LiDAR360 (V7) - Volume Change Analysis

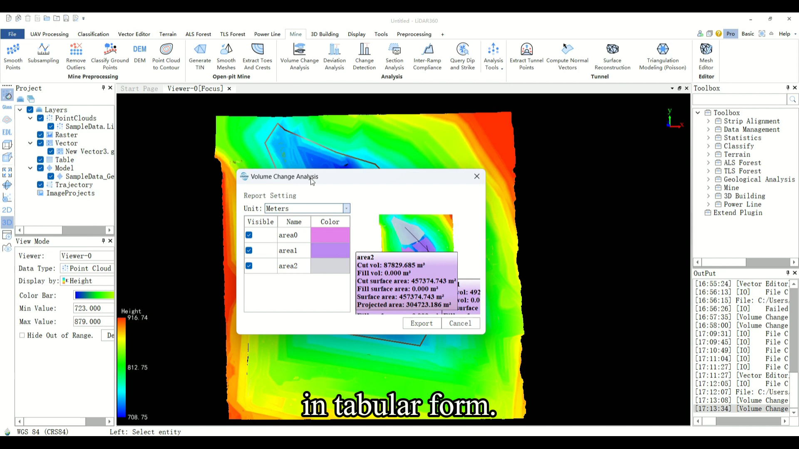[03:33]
Each polygonal area will be drawn on the base map and its cut vial, fill vial, cut surface area, fill surface area,
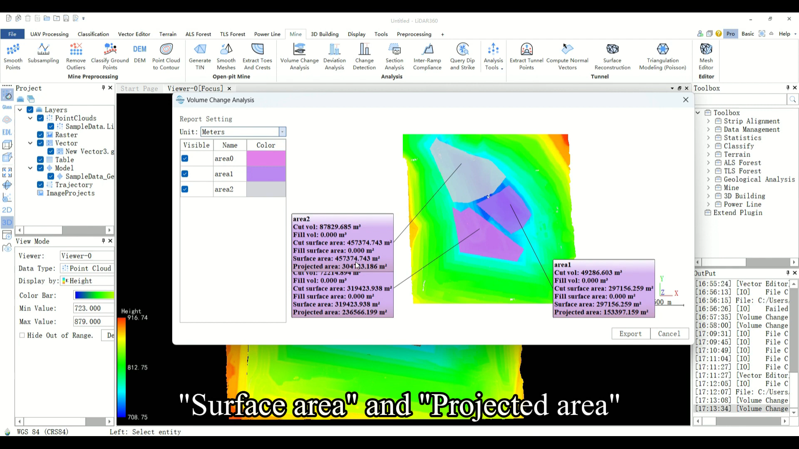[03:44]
surface area, and projected area will be displayed as floating labels. You can change the unit in the report setting interface. Double click on column 3 of the table to change the color.